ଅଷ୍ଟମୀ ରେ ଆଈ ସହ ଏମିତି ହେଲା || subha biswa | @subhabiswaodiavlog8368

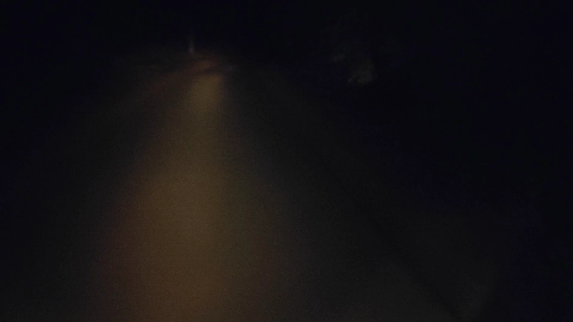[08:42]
रखी पैसा आनी तो फ्रेंड्स एवं आम जाए आठ घट कम अच्छे तो देखो आम जी आठ घट बाटर के अंधार रही देख गजा आई मो सा आगे पड़े बस गाड़ी चला